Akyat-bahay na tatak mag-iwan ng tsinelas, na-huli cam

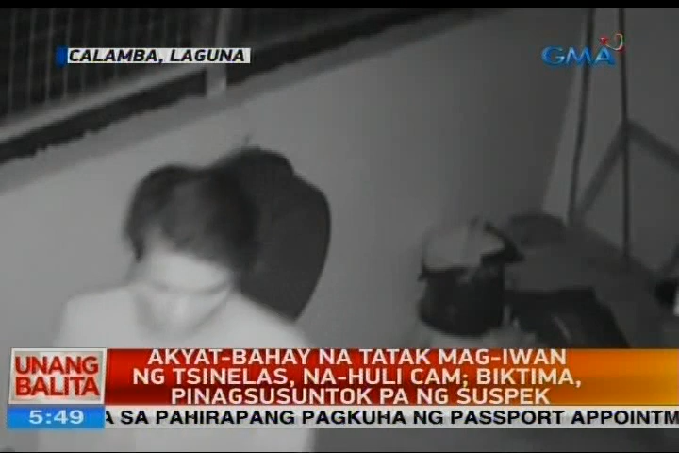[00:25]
muling umatake ang sospek na kinilalang si John Paul Cervantes, 18 anyos at isang istudyante.
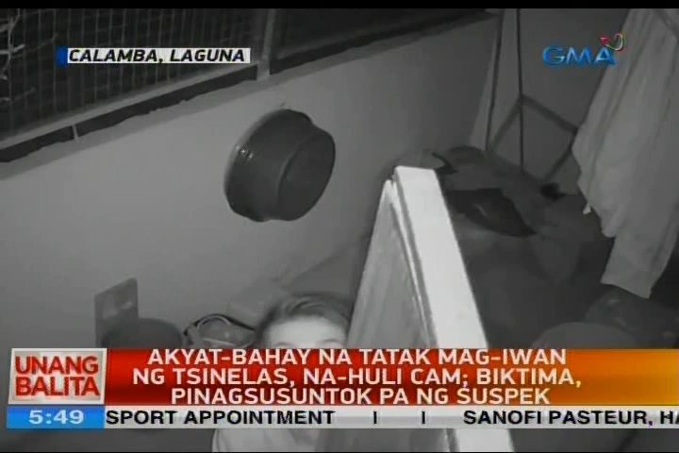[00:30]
Huling-huli siya sa CCTV. Matapos mamuksan ang backdoor ng bahay, dred-dredso pumasok ang sospek sa loob ng bahay.
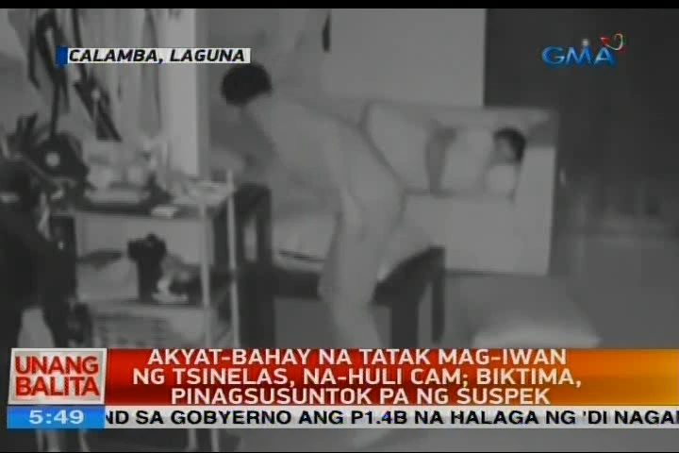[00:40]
Hindi natinag ang sospek kahit pa naabutan niyang natutulog sa sofa ang may-ari. Walang kaabog-abog niyang sinikwat ang ilang gamit. Hindi pa nakontento ang sospek, kaya makailang ulit pa siyang naglabas masok para muling mangulimbat. Sa kanyang ikaapat na pagpasok, maikitang isinaoli pa ng sospek ang ilan sa mga gamit na nauna niyang kinuha.
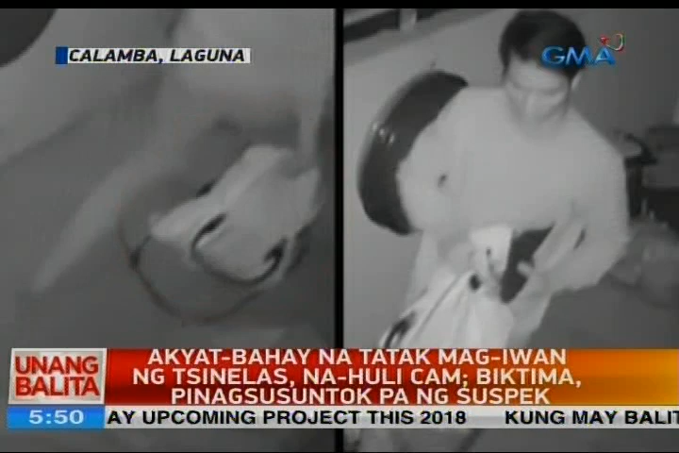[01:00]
Dahil hindi nagigising ang may-ari, dred-dredso pa rin sa pagnanakaw si Sayonachi. Pero nang balikan na niya ang charger ng laptop na una niyang tinangay,
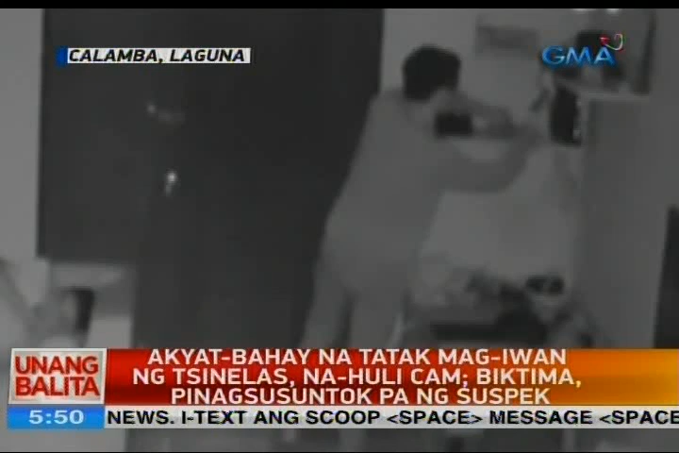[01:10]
dito na naalimpungatan ang may-ari ng bahay. Nagawa pang magtago ng sospek. Pero nang tuluyang magising ang may-ari, dito na siya pinagsusuntok ng sospek sa kamabilis na tumakas. Dito lang ko kung nagising mo.